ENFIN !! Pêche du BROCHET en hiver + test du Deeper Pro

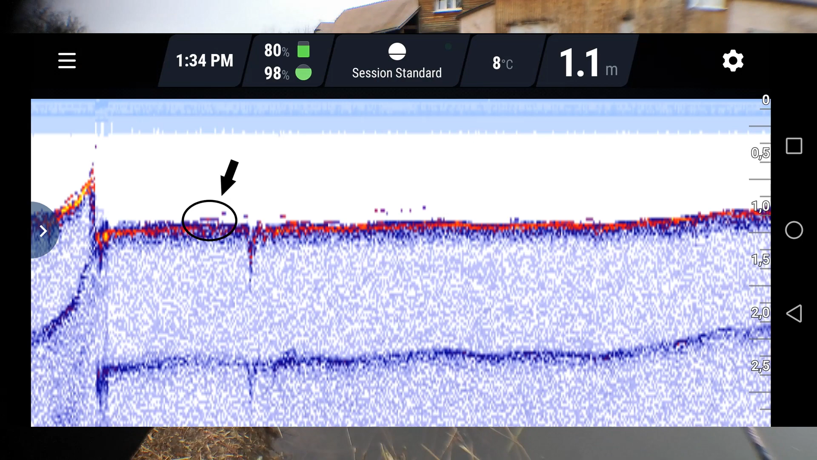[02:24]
On screen: depth 1.1 m, water 8°C
je pourrais pas vraiment vous montrer avec le doigt, j'essaierai de vous mettre une flèche, il y a un poisson qui est, bon, c'est pas très gros, hein, mais je pense que c'est le petit brochet qui habite là,